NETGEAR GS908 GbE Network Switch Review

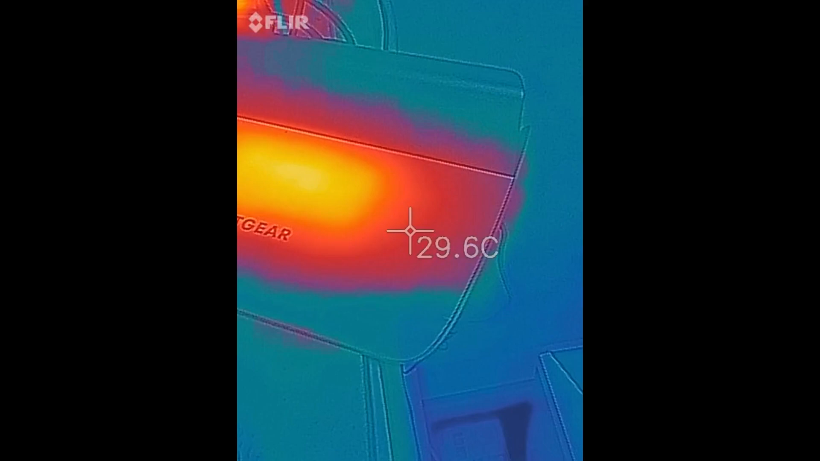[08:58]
On screen: spot 29.6°C
And just for the heck of it. I'll get the old thermal camera out here and let's take a look and see.
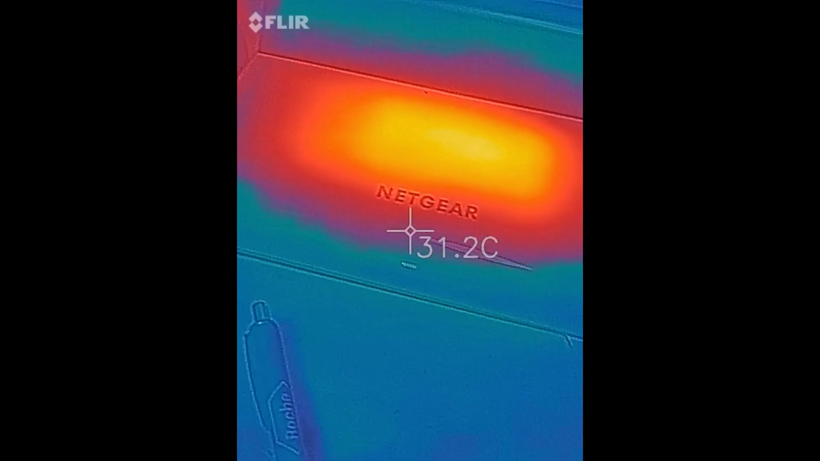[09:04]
On screen: spot 31.2°C
There's a warm spot right in the center. So my guess is that's where the circuit board is.
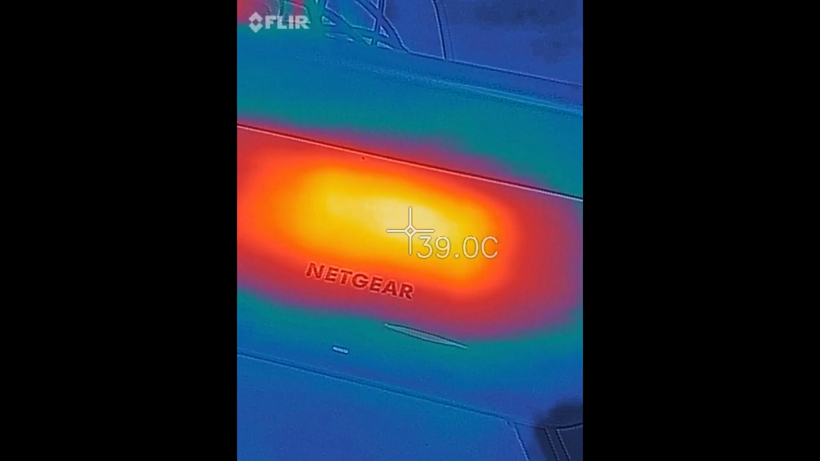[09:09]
And the color difference just shows you that there's a temperature difference. It doesn't necessarily tell you what the temperature is.
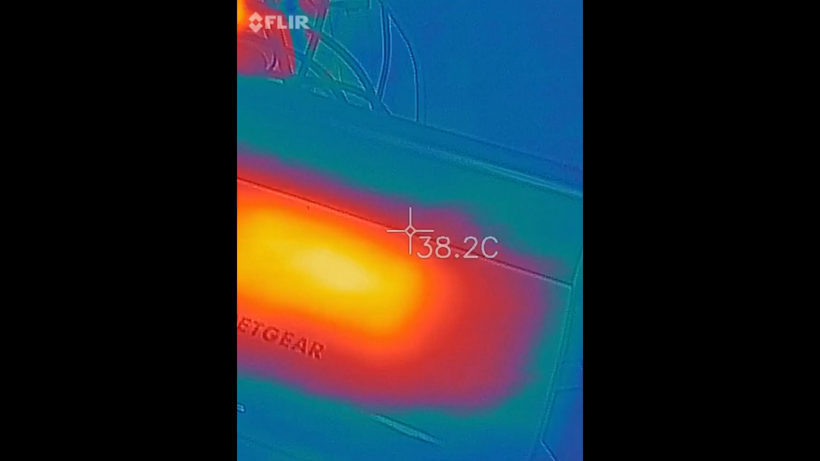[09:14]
On screen: spot 38.2°C
And when we look at the back side here with the little door open.
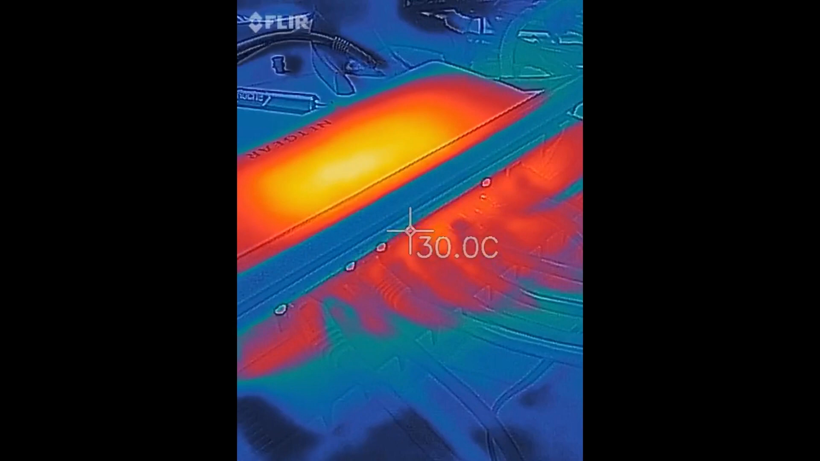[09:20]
You can see there's a little bit of warmth back there where all of the ethernet cables plug in.